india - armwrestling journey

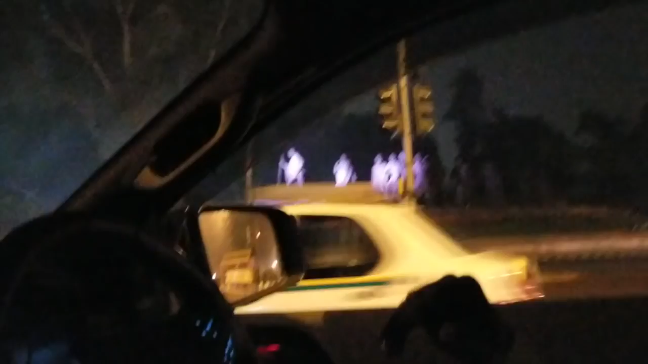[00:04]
and the guy in the forefront, that is Mahatma Gandhi. Oh, right.
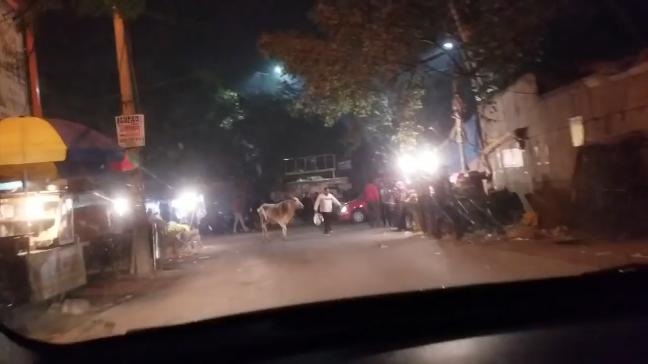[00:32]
Yeah, you never see street animals like that in North America, that's for sure.